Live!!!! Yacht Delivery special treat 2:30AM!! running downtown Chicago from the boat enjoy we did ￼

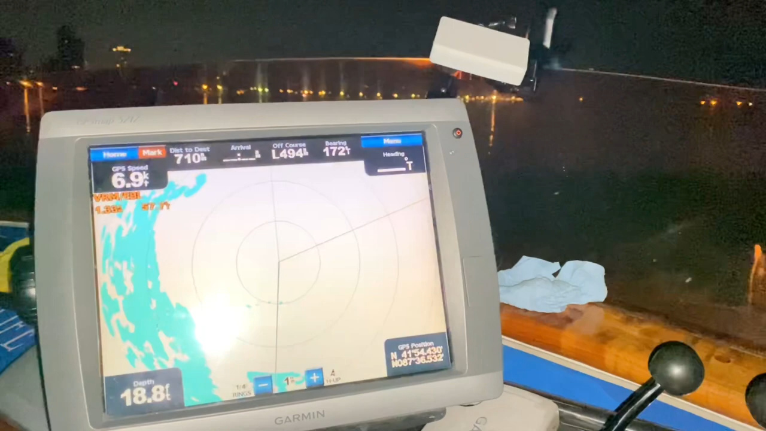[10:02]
Make sure that the radar was working because it's going to be pretty dark out there.